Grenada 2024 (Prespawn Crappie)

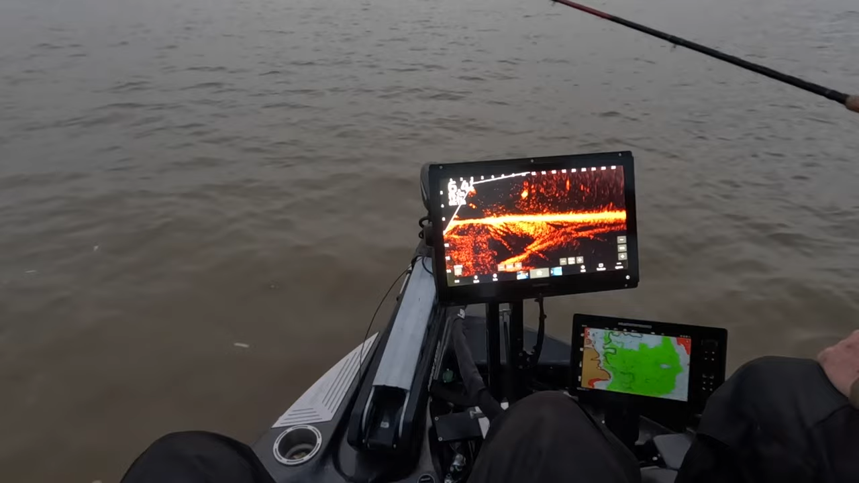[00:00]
I think he's waiting for something to fall on his mouth right there, there it is, boom look at that Grenada slab, kind of a ho-hum Grenada fish but
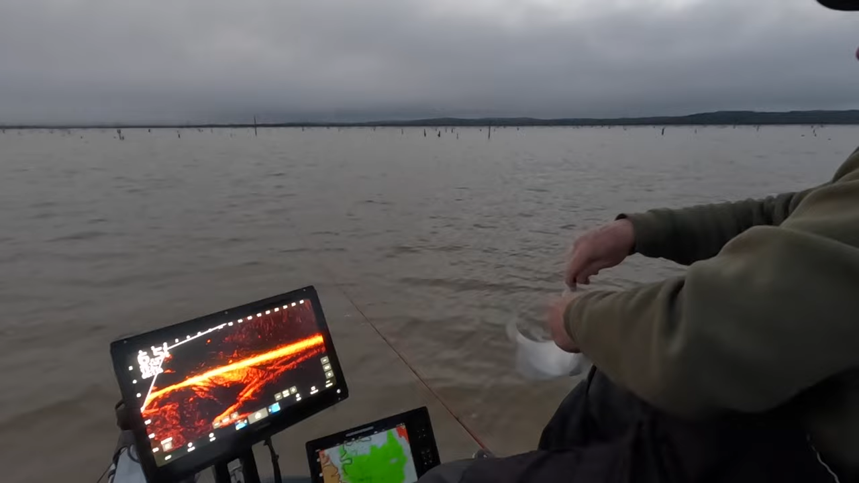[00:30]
a great fish to start the episode off with guys right there, that's a solid pound and a half, 1.8, that'd be a ho-hum on Grenada. Hey guys welcome back to three pound fishing, great start we're back here on Grenada fishing with hair jigs and vertical fishing and chasing these crappie down,
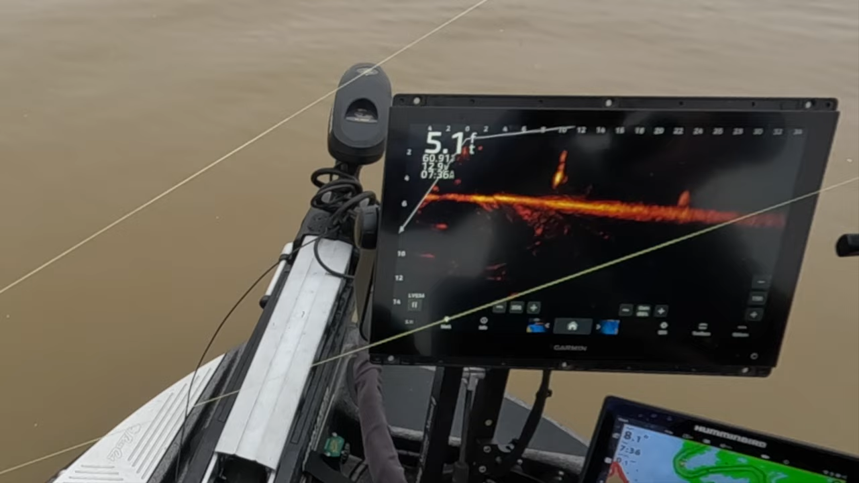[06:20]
On screen: depth 5.1 ft
Man, how about that, man? He's totally... He went away from it, and he came right back to it.